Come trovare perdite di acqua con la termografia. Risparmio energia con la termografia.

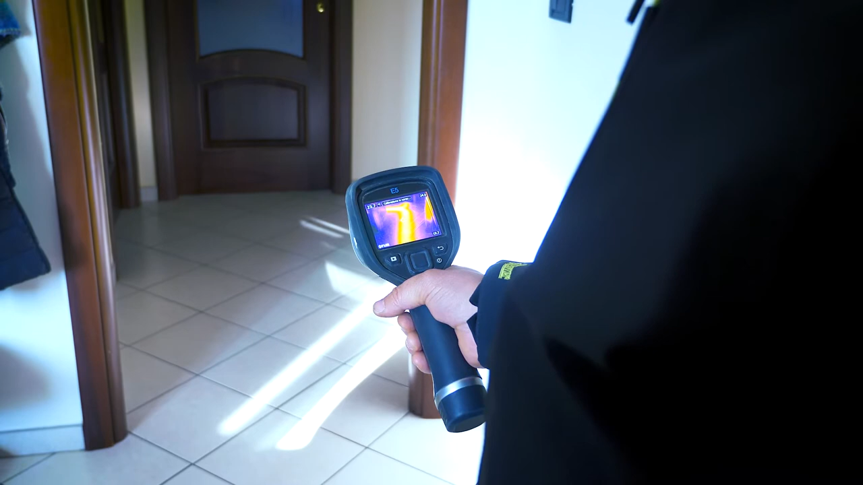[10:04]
termocamera FLIR modello E5 per andare a fare un tracciamento delle tubazioni del riscaldamento in questa maniera possiamo vedere esattamente come viene distribuita come vengono distribuite le tubazioni del riscaldamento nell'abitazione
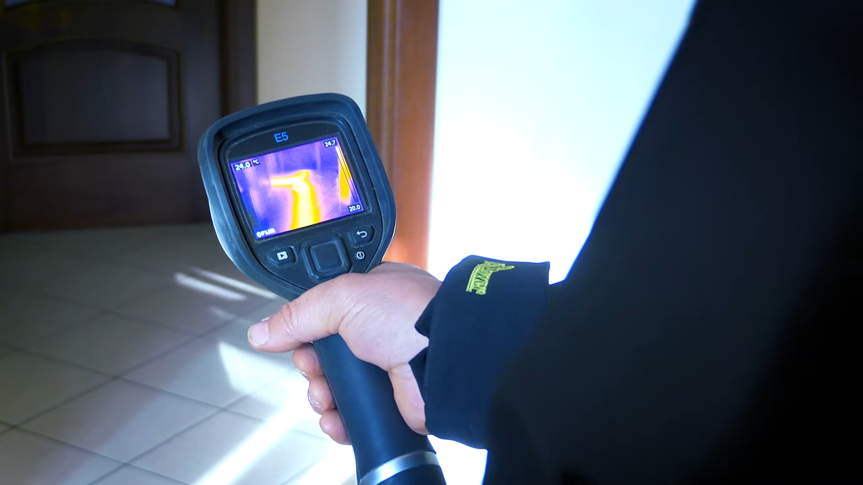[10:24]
quindi possiamo andare a creare una mappatura dei proprio delle tubazioni e sapere da dove passano questo ci può tornare utile
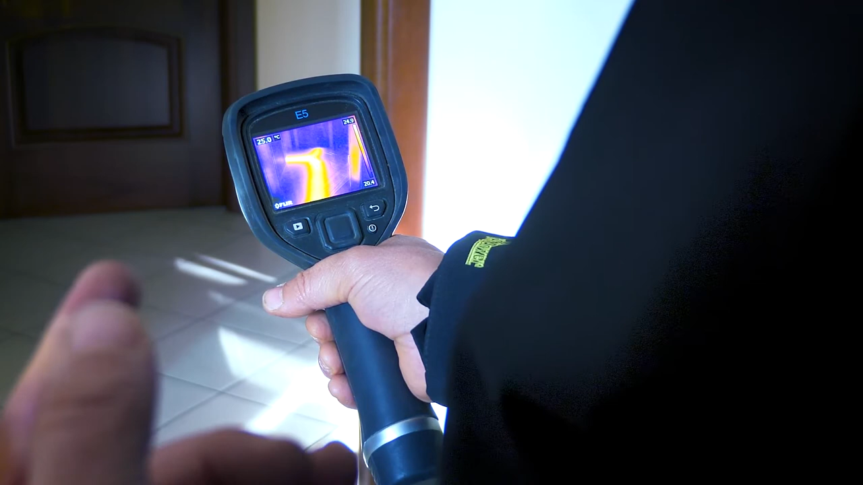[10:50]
di carico della caldaia che stiamo andando a cercare una perdita sull'impianto di riscaldamento è possibile che
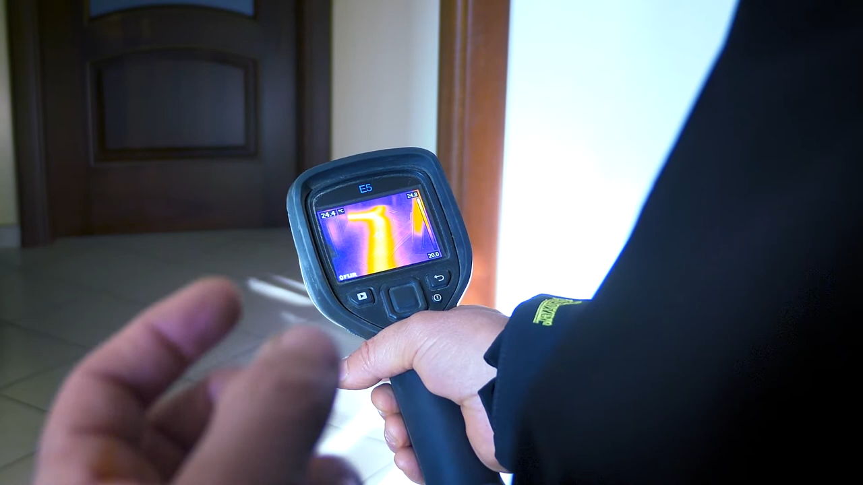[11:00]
andiamo a trovare delle macchie termiche di
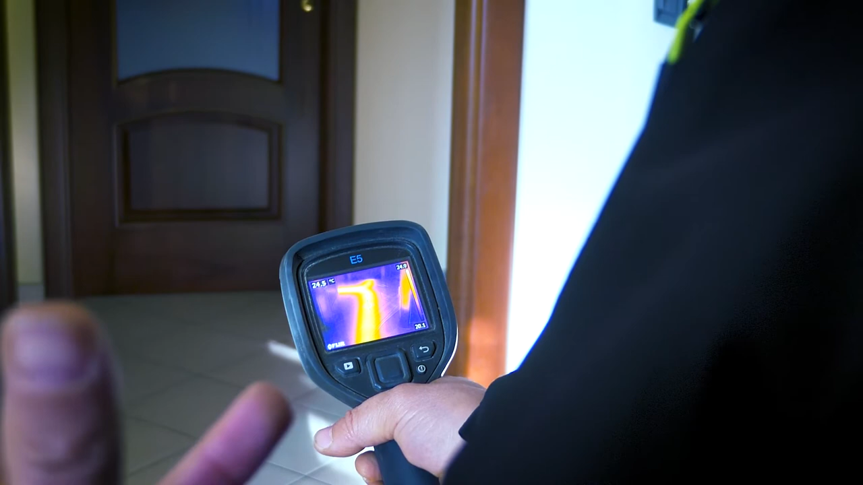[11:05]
acqua calda e in questo caso però non vedremo il il
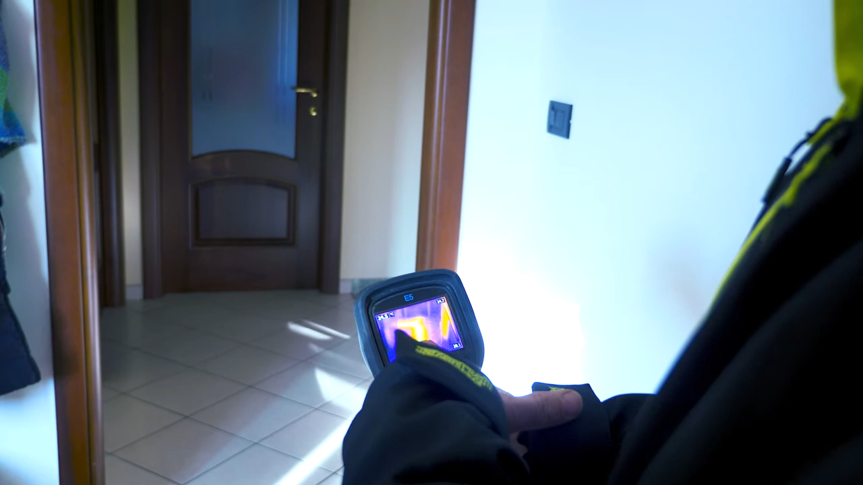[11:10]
tubo in questo momento potete vedere che il tubo presenta una certa linearità quindi si vede il tubo bello lineare
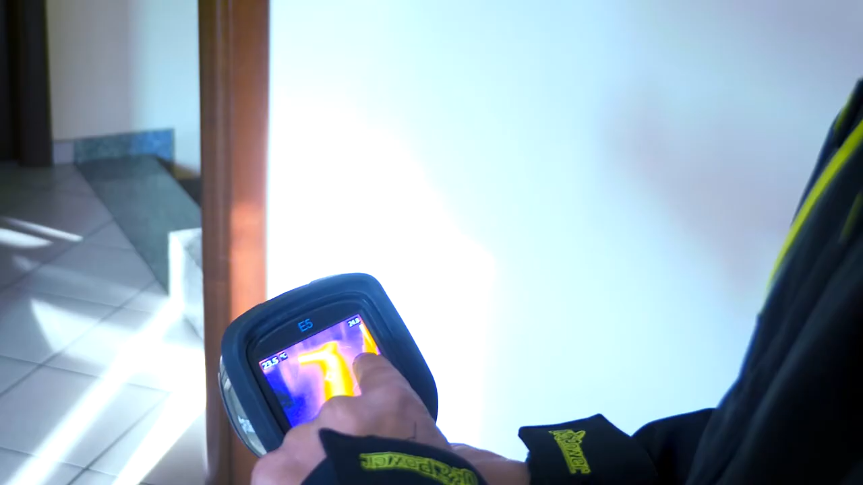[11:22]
in questo caso tutto qui intorno ci sarebbero se perdeva in quel punto ci sarebbero delle macchie termiche che facevano vedere che proprio
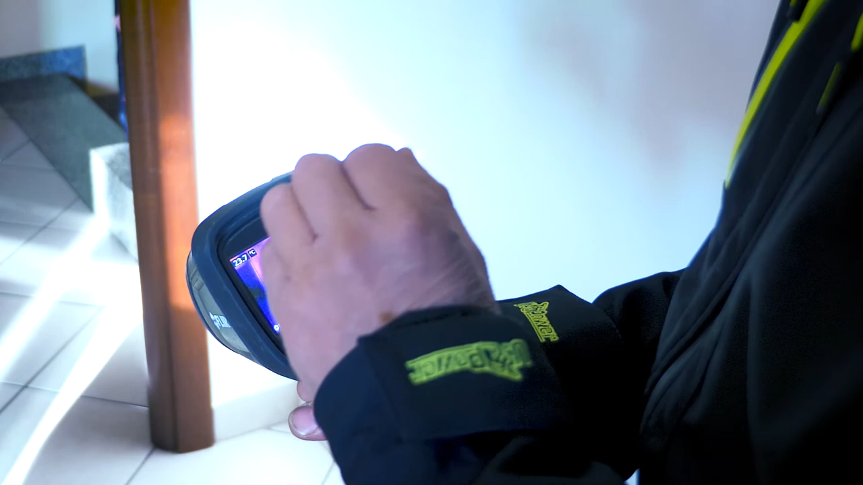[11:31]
l'acqua calda sta disperdendo nel massetto del pavimento
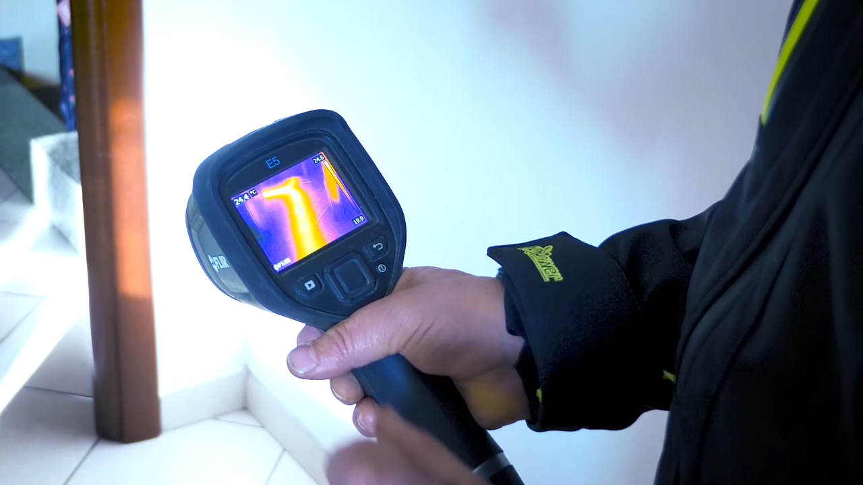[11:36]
anche in questo caso andiamo a realizzare delle fotografie
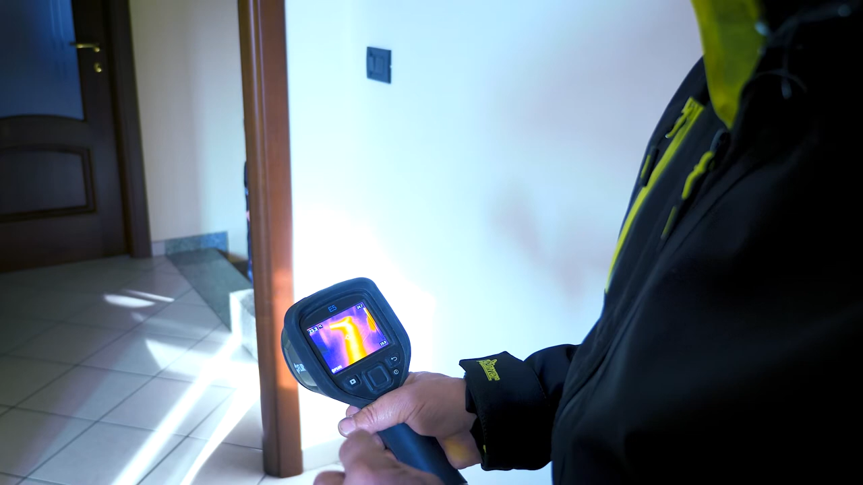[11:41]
che poi andremo ad analizzare con il nostro software di grafica sul nostro computer in questo caso andiamo a inquadrare semplicemente
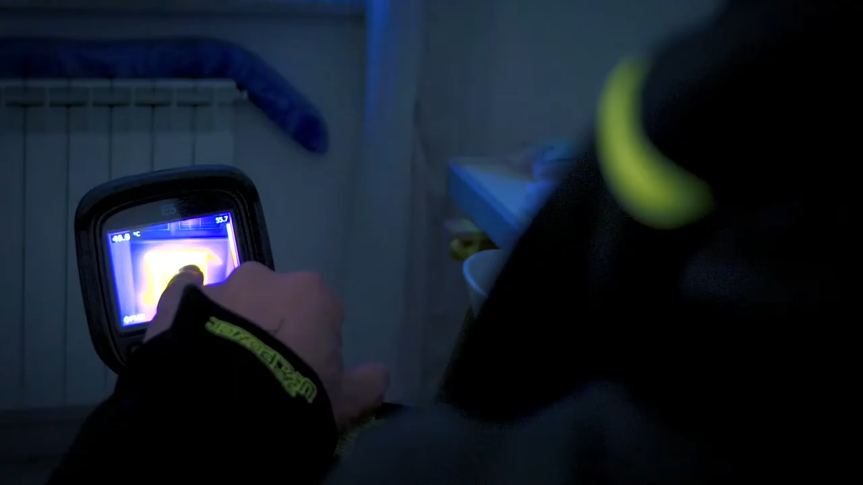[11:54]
un termosifone che sta riscaldando allora la temperatura che viene indicata qui è
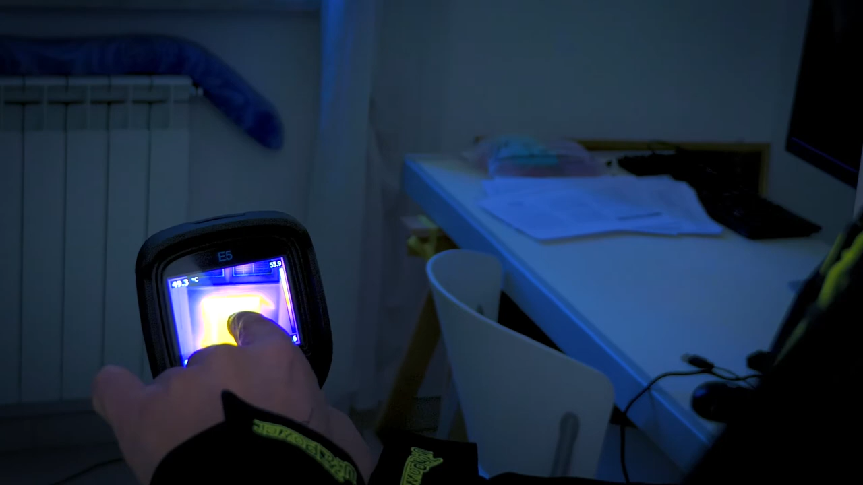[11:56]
sempre quella del cursore
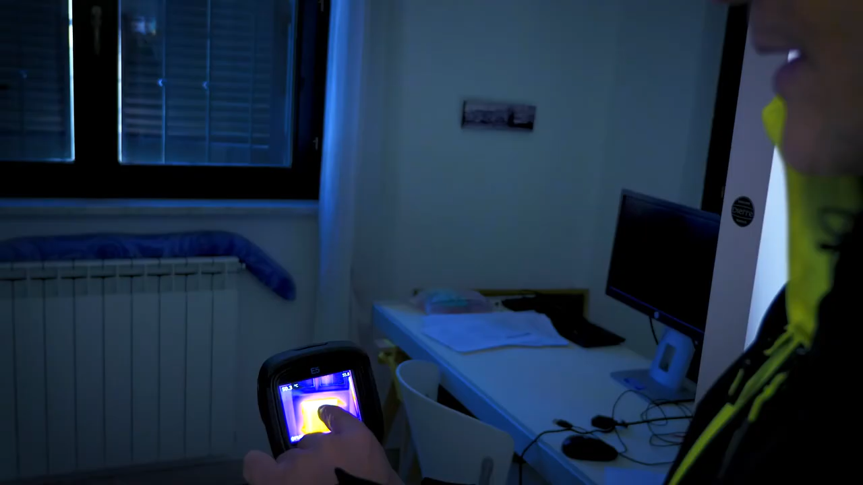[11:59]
io adesso vado nella parte più calda e
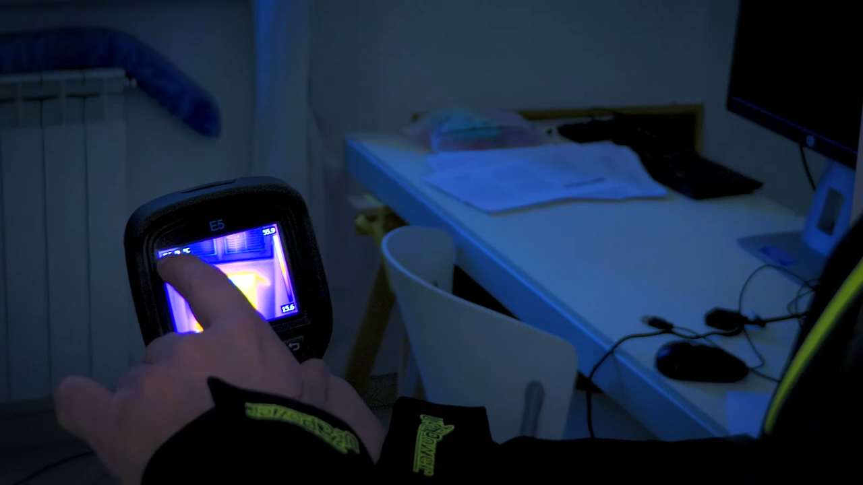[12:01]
vedete che la temperatura va ad aumentare fino a 50 gradi circa la
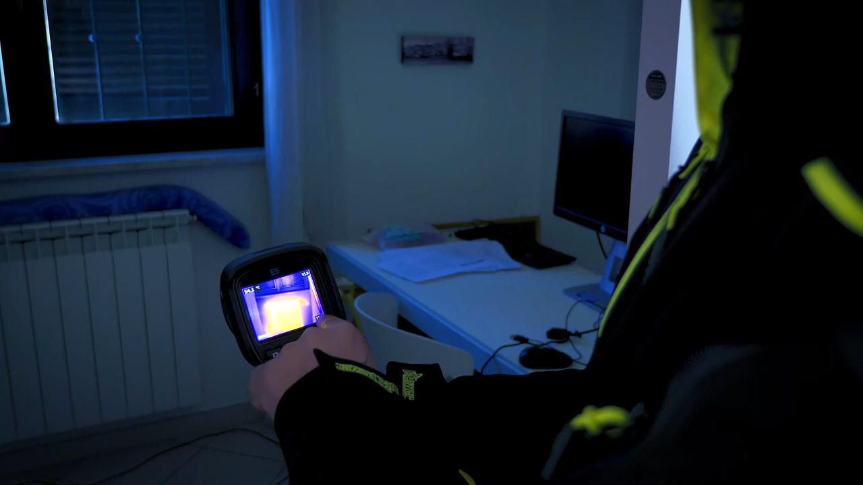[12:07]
parte più bassa avrà una temperatura di 15 gradi e lo vedete qui sono questi segni
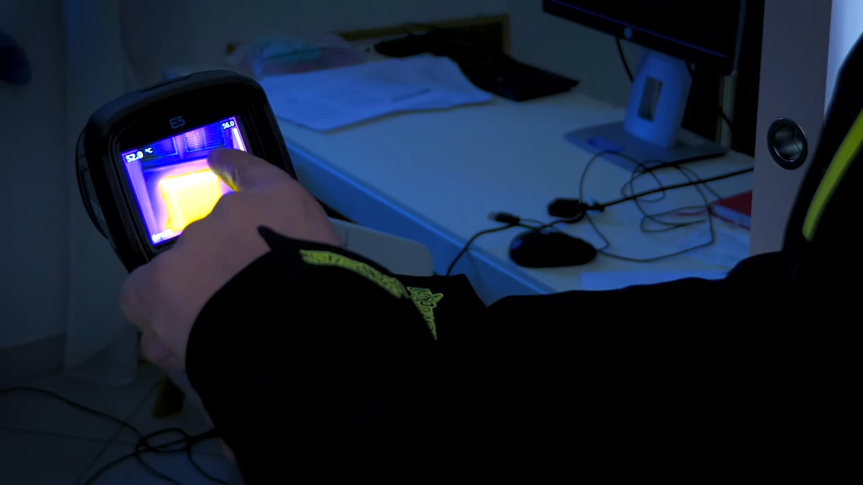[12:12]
blu la parte più fredda adesso inquadrando il termosifone vediamo che in
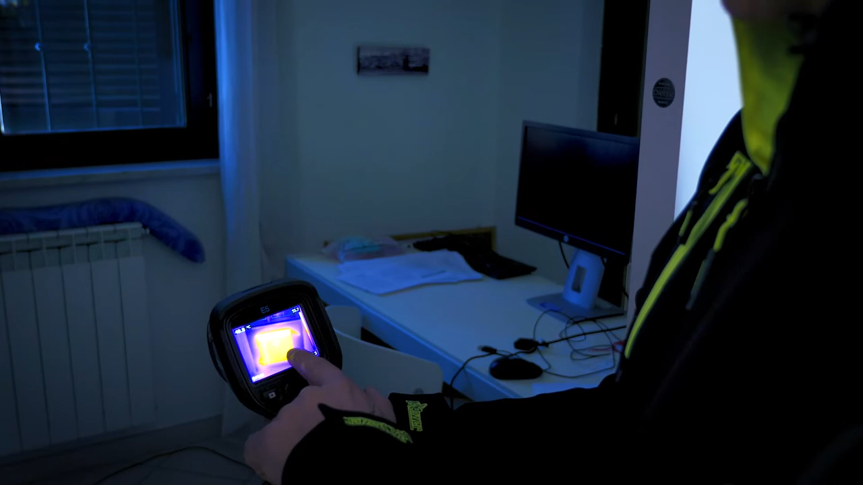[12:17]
questo momento il termosifone sta lavorando bene
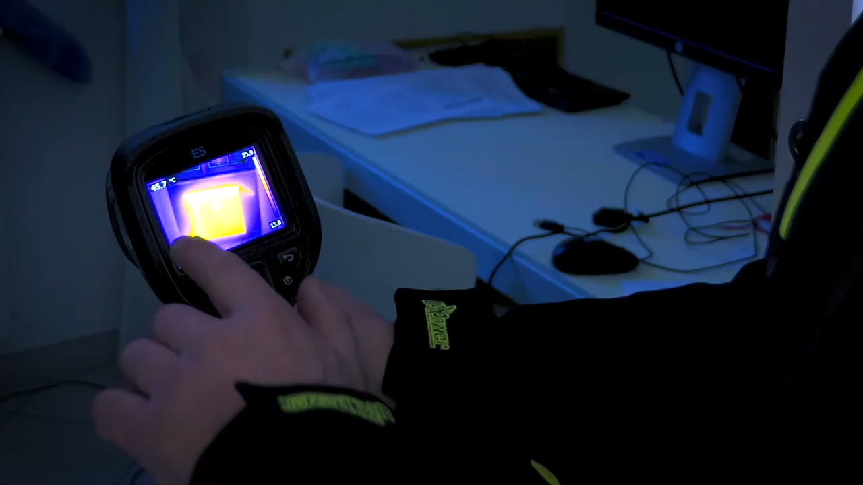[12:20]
perché è riscaldato in maniera uniforme
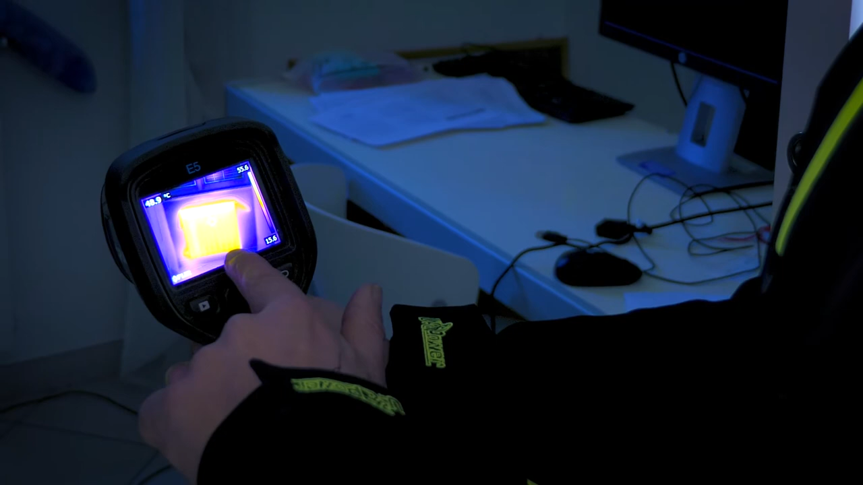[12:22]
se ci fossero dei problemi d'aria o dei blocchi di qualche elemento
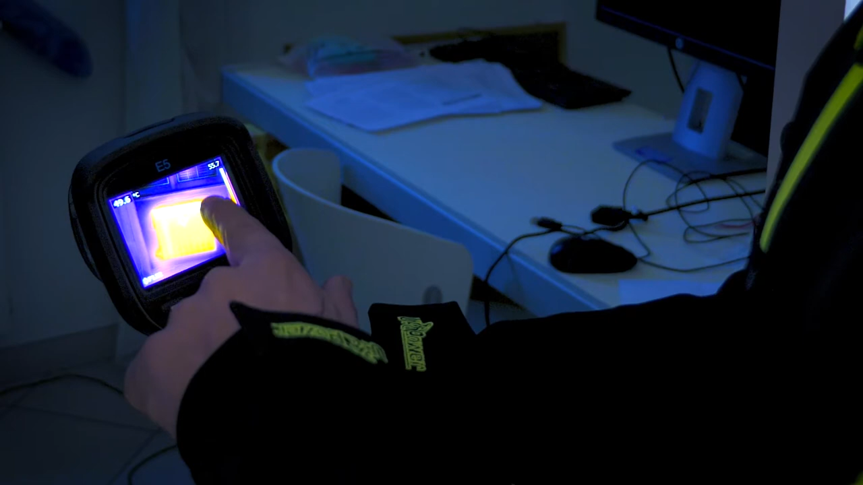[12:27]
certi elementi sarebbero di colore meno meno rosso